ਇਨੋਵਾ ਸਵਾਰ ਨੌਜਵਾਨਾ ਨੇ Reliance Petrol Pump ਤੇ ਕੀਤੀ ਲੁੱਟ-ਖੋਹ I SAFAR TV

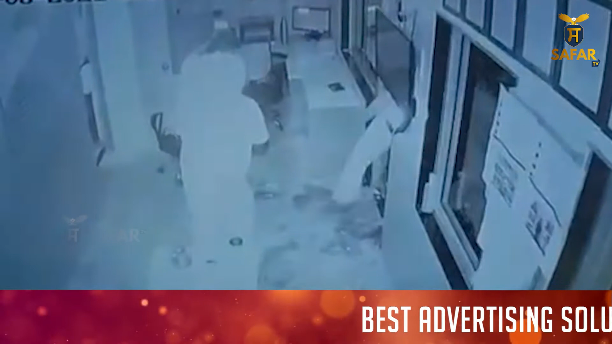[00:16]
सिल्वर कलर दी इनोवा गड़ीच स्वार सन ते स्वेर दे तिन वजे दे क्रीव
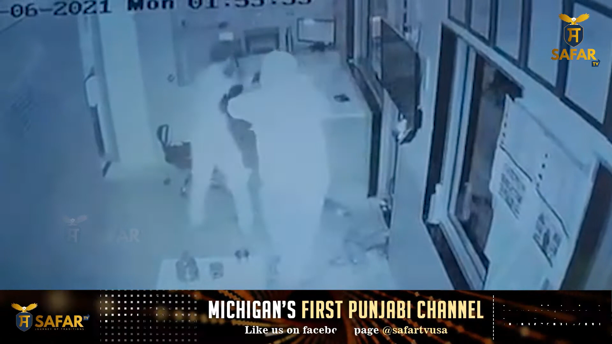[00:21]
पट्याला दे रिलाइंस पेट्रॉल पंप दे पेट्रॉल पौन आये ते गड़ी ज स्वार
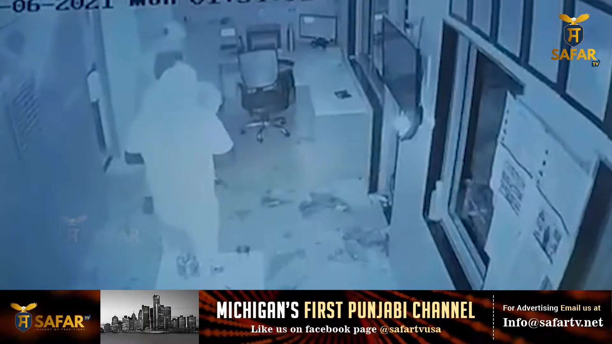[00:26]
तिन नोजवान गड़ी जो हेठा उत्तर के सक्योर्टी गार सुखदेब सिंग नू
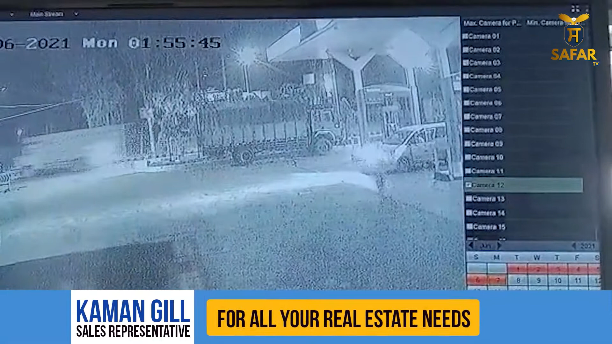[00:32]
गोलियां दिखा दास हजार दे क्रीव पैसे ते सक्योर्टी गार्दा रिवॉल्वर
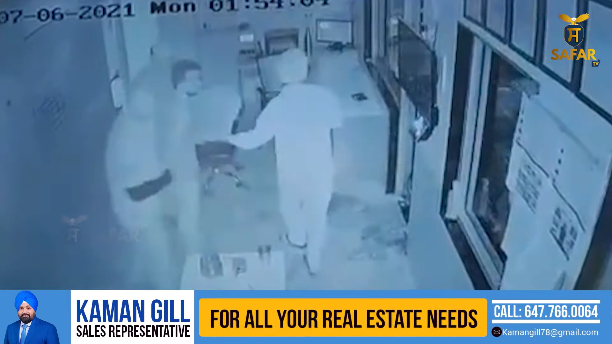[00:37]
खोके फ्रार हो गए इस सारी कटना सीसीटी विच कैद हो गए तस्वीरां तुसी देख सकते
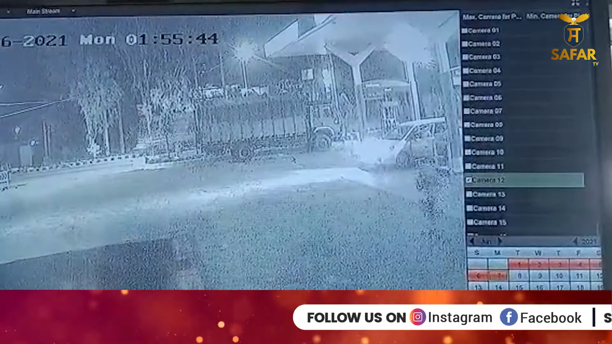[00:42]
हो कि केस तरह इनोवा स्वार नोजवान ना बलो ड्यूटी ते मजूद व्यक्तियां नू गोलियां दिखा कट नानू अंजाम दिता गया इस सारी कटनाच कोई